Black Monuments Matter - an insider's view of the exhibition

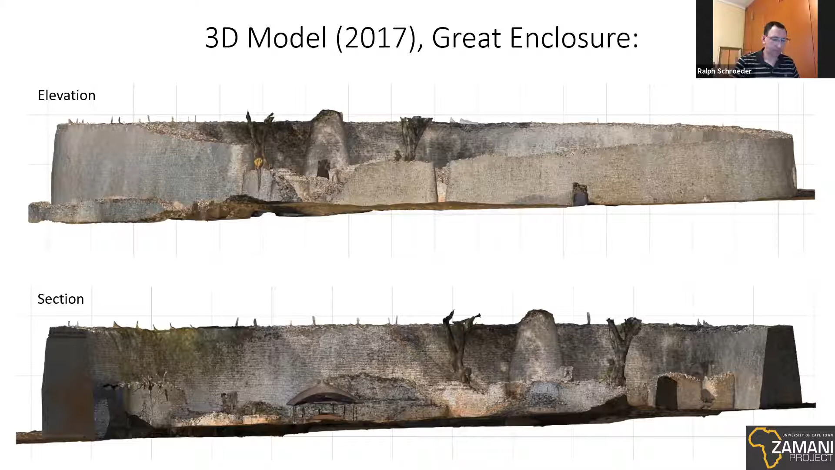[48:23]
the structure and it's fantastic i mean you i mean no one has seen kind of this this this photo or these sections before because the data version was not but there sorry
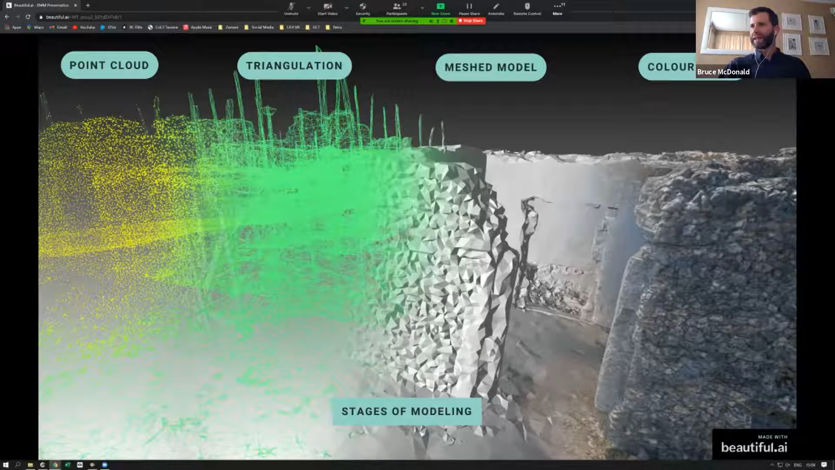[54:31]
little triangles get formed in the software and then a surface gets applied to that this sort of silvery portion here and then in the end the color gets applied so it looks like this on the right hand side so one of the most important developments in our workflows
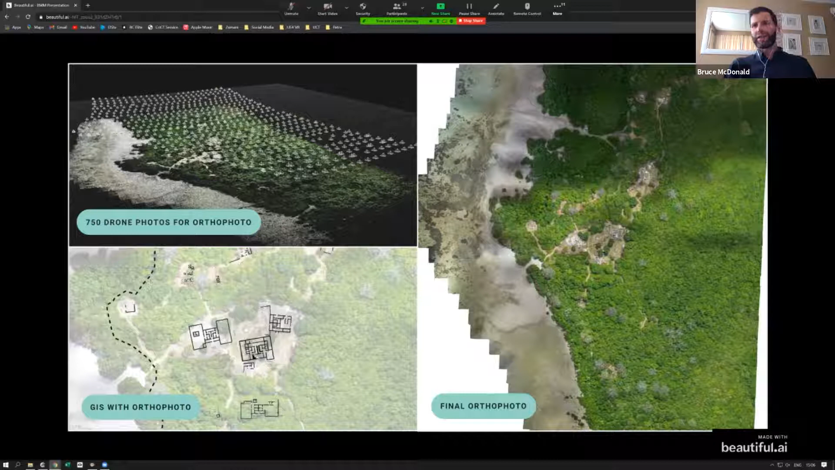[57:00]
the plans can be superimposed on top of that this dotted line on the left is the edge of the mangrove where it meets the beach so it's yeah very useful to have an ortho photo
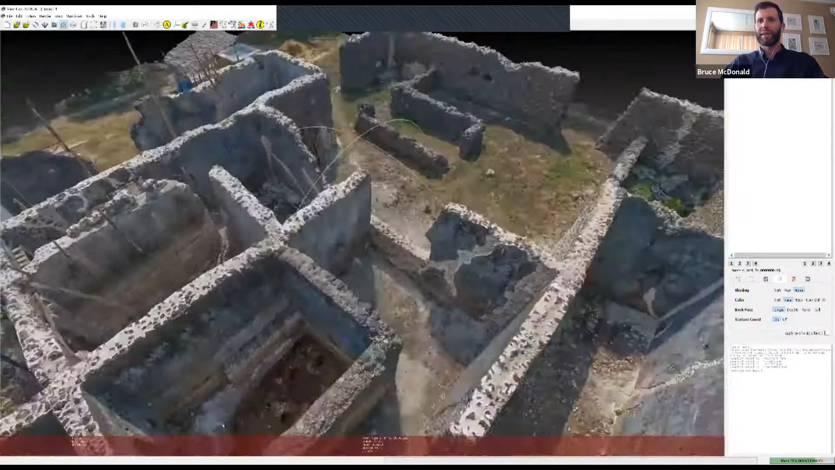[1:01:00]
it's uh got a very high resolution sort of color on it you can do many things with this 3d model um and i hope it was useful for for stefan we'll have to ask him in private but uh so that's that's the 3d model of one of the buildings so we've got all of the buildings at kua modeled like this
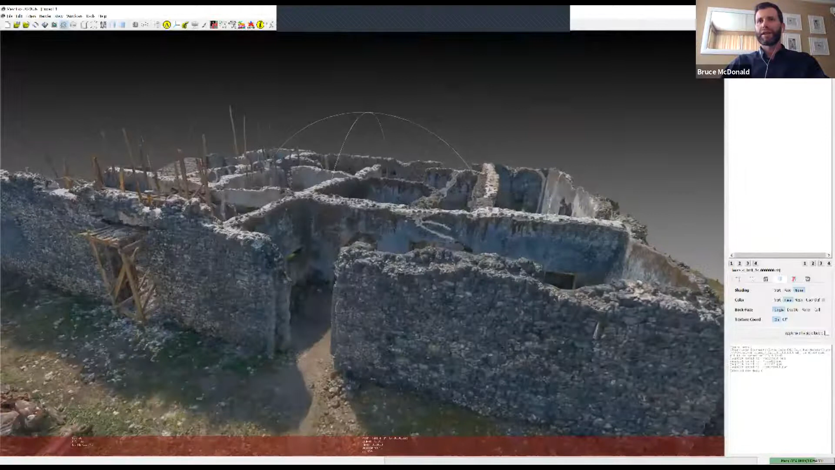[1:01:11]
okay and then i can show you the panorama tour roshan has showed you a similar one from moroey